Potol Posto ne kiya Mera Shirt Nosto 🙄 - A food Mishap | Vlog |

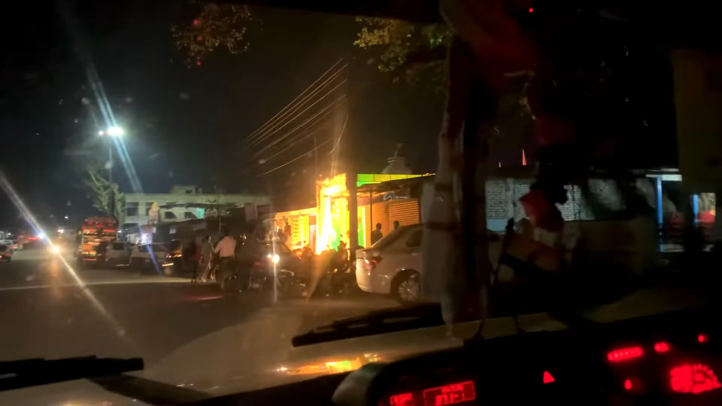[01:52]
And we reached our wedding reception venue. We are going to go.